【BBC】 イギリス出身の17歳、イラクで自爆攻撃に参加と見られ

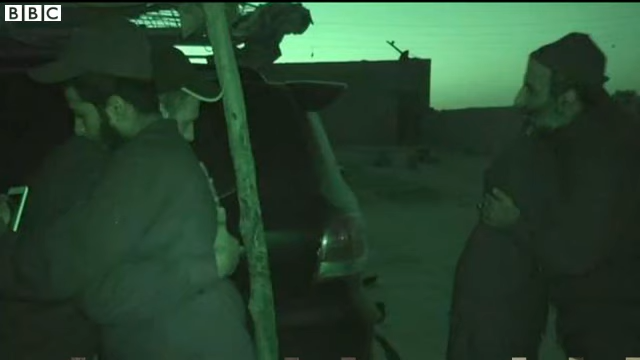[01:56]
暗視カメラで撮った不気味な写真にはタルハと仲間の自爆犯たちが任務遂行前に抱き合う様子が写っています